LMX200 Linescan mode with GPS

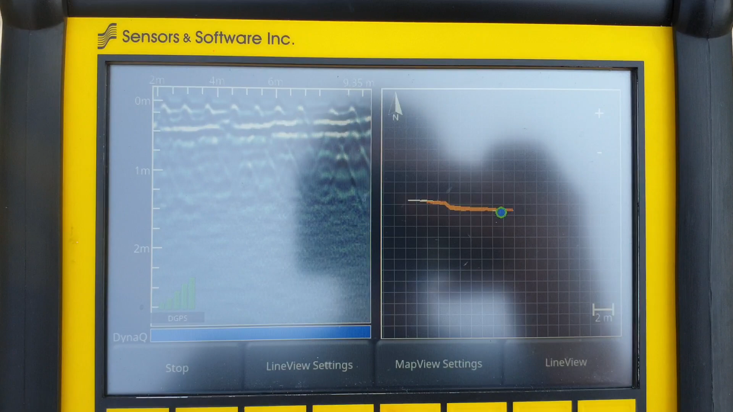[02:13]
we're going to move to a different slab here there's going to be a change in characteristic of the rebar so quite a different slab
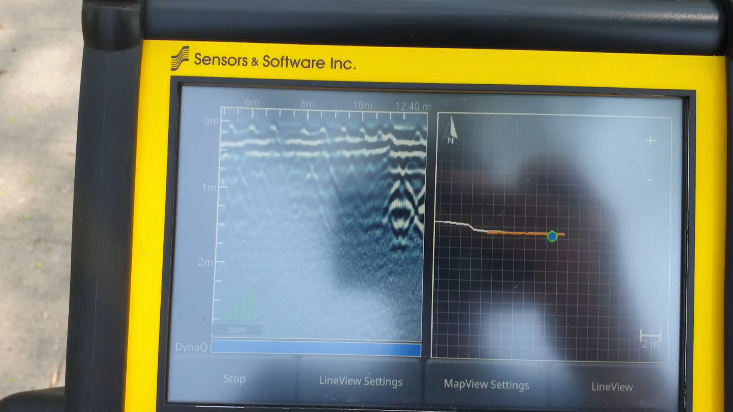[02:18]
this is the city-owned slab by the street
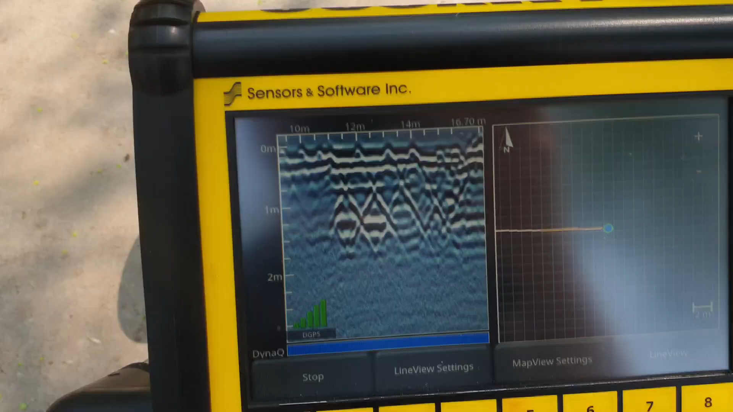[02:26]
this is the street itself as you can see the characteristics change again
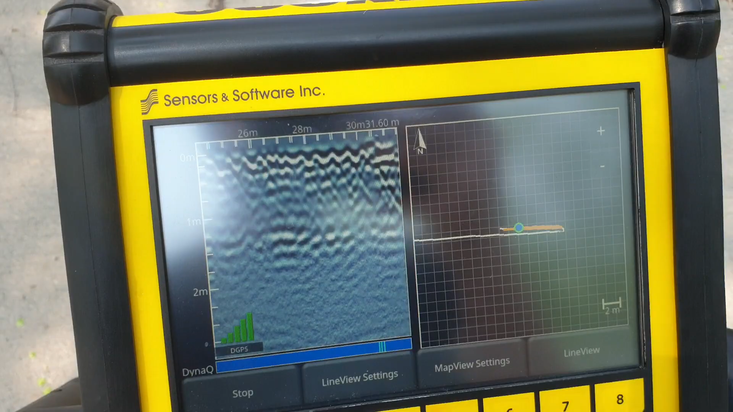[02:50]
now I don't actually see this power line that's
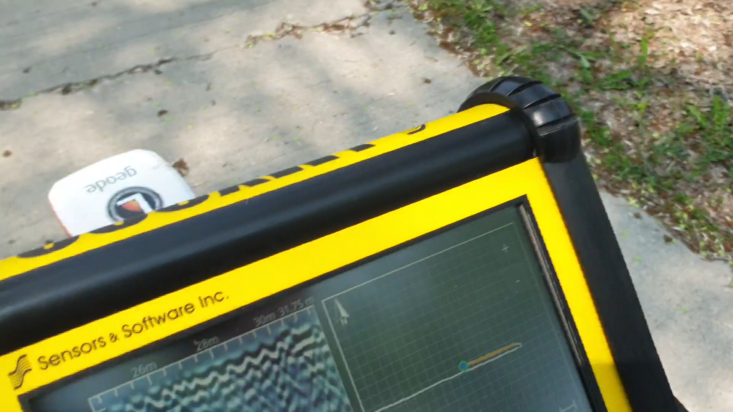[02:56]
marked here probably because it is too deep and I have too much clear
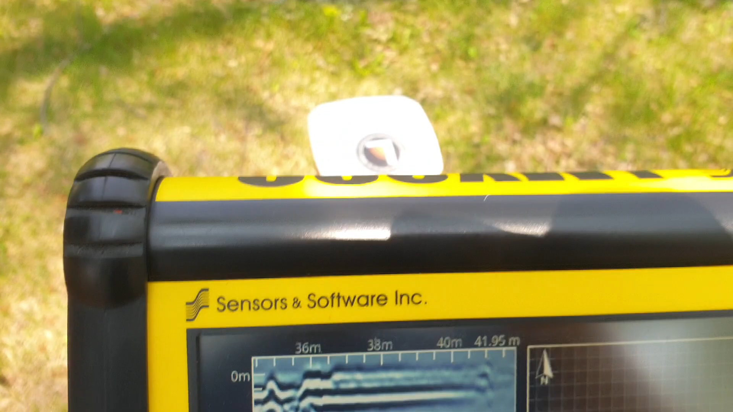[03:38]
one of the questions was about debris so here we have a little bit of debris and
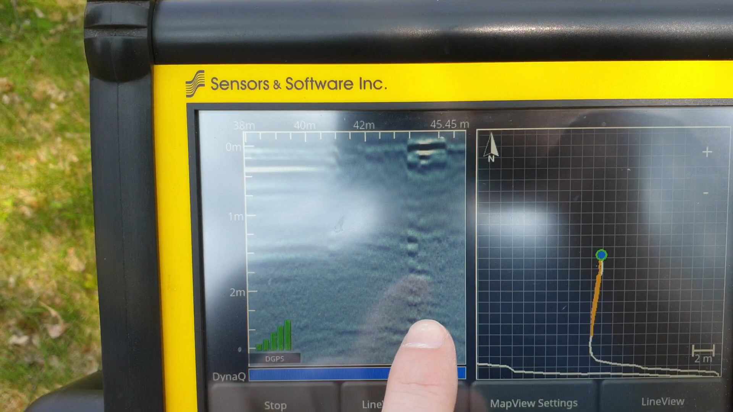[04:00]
successfully navigated you can see that in the data this is because we increased our gap between
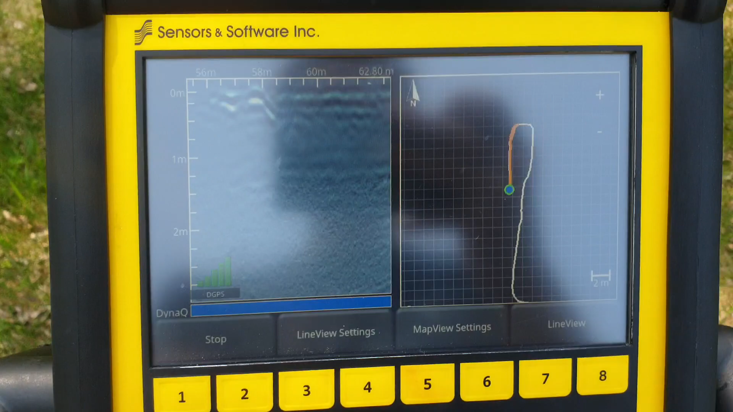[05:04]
you can see on the GPS map here at the top it's kind of still filling that in so we would expect to see the gas line somewhere down there
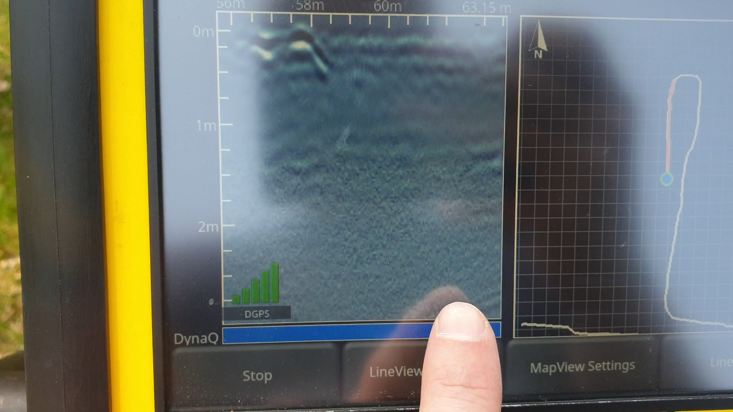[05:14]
you don't really see anything down there you just see this salt and pepper static
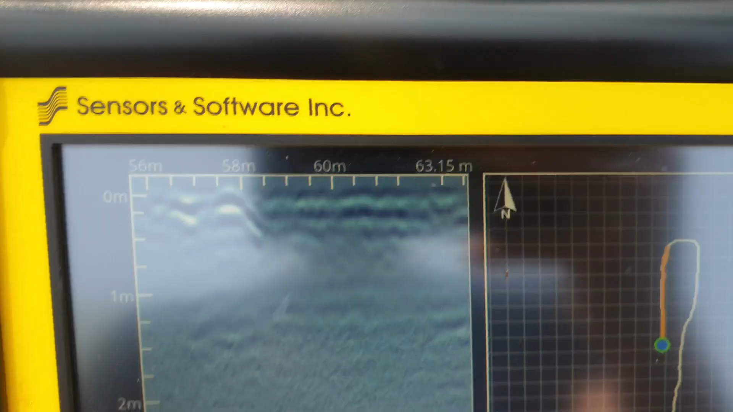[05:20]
so we're going to attempt to
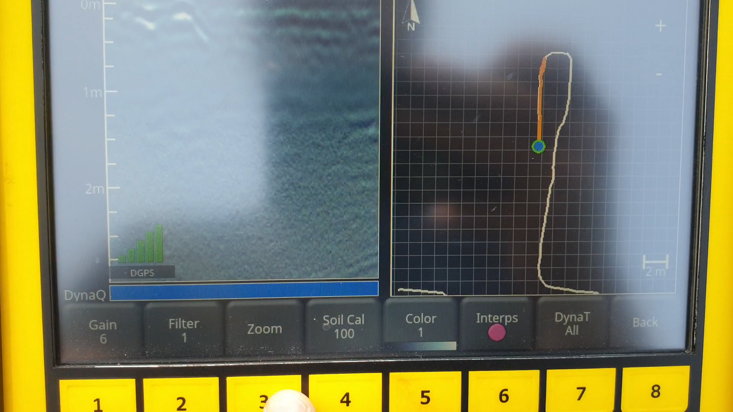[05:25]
change the gain
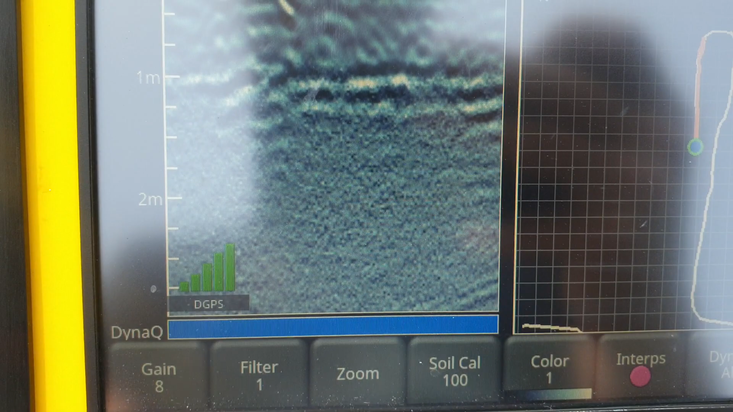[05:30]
and the gain is like changing the contrast on the television this doesn't really help here you can't really see anything at the bottom it's like salt and pepper